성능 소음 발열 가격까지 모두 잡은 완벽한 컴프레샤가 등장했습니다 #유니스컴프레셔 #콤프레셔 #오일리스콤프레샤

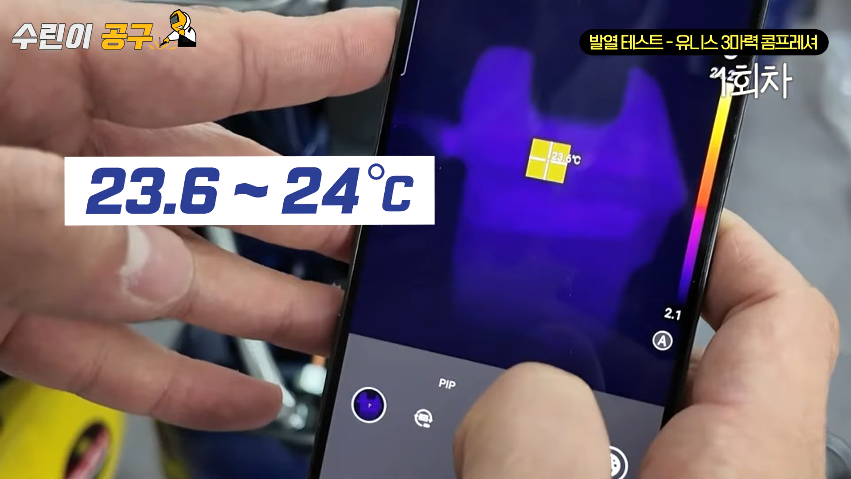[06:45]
24도, 23.6도 이 정도의 온도까지 올라갔네요.
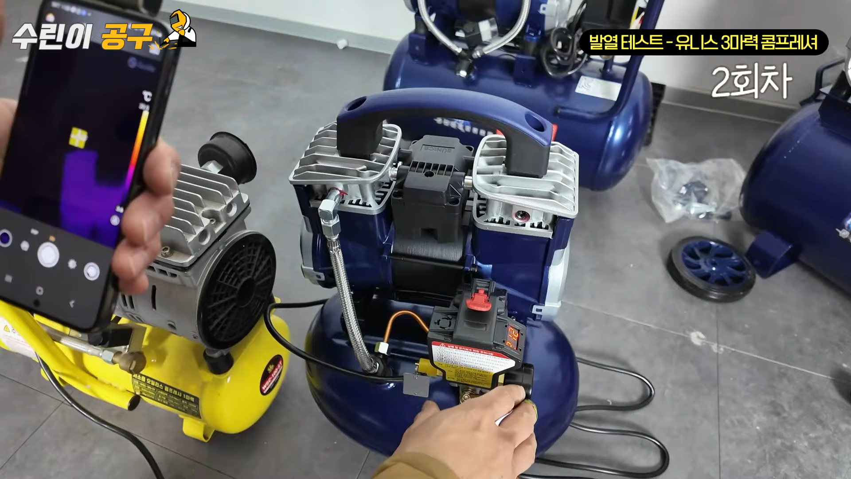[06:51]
에어를 방출하고 한 번 더 몇 도까지 올라가는지 확인해 볼게요. 에어가 다 빠졌죠?
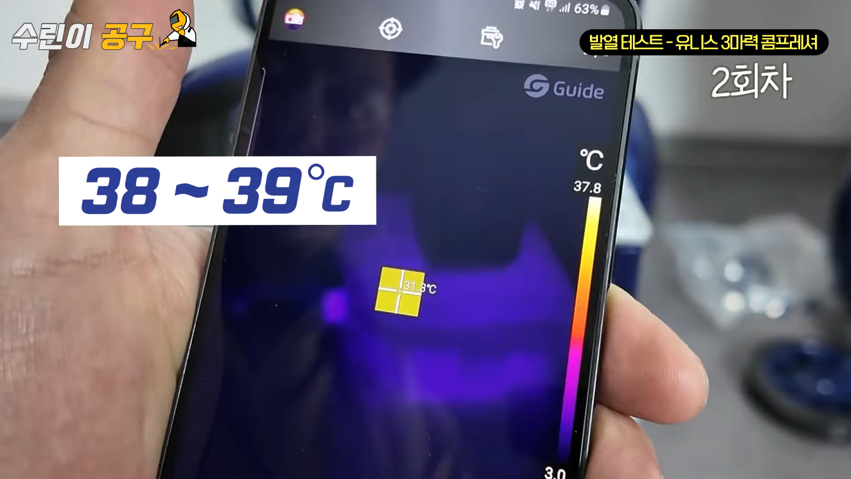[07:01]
On screen: scale top 37.8°C
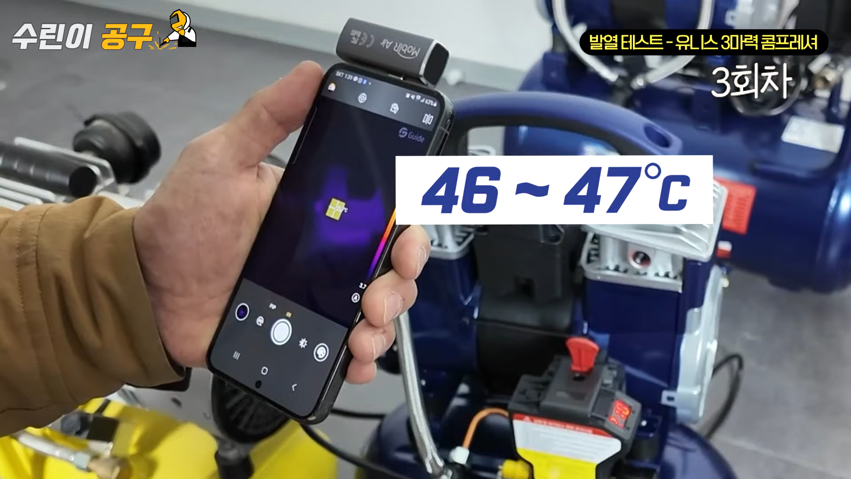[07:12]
세 번째는 약 46도, 47도를 왔다 갔다 하는데요.
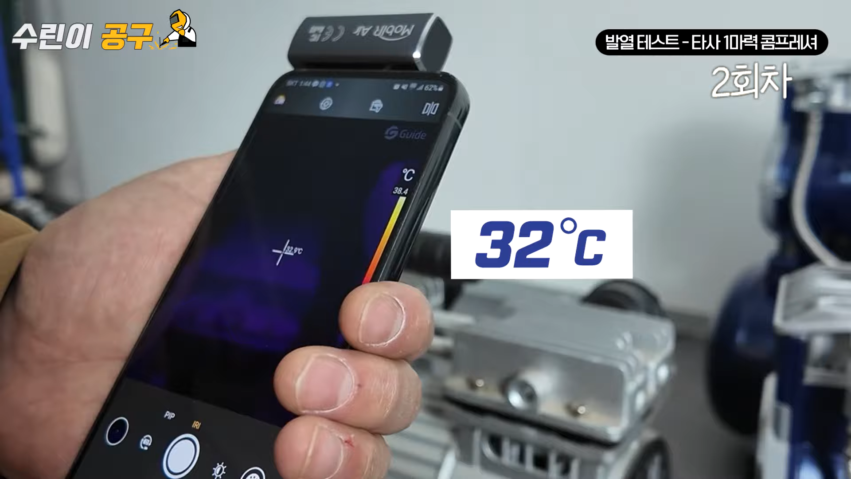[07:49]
두 번째는 32도까지 올라갔습니다. 세 번째는 39도까지 올라갔었고요.
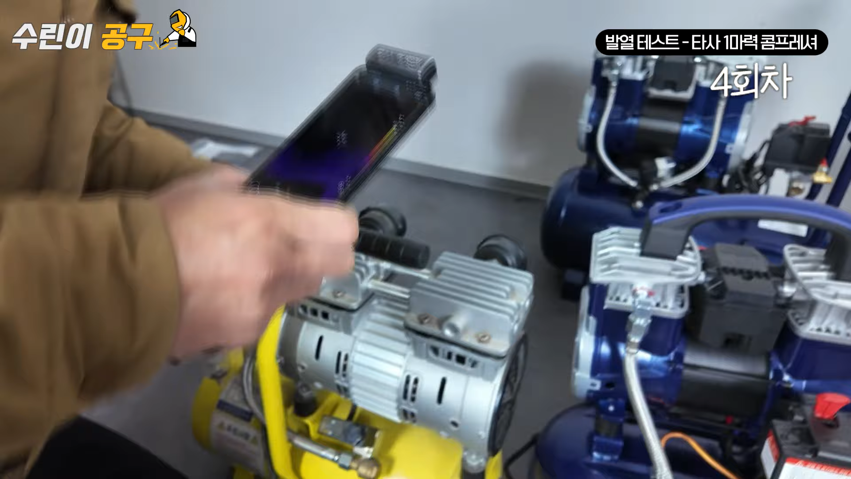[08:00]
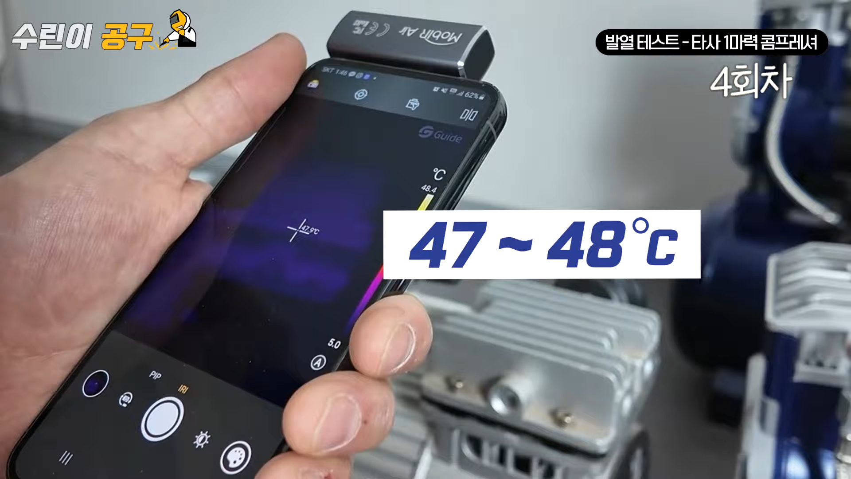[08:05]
네 번째는 약 47도, 48도까지 갔어요.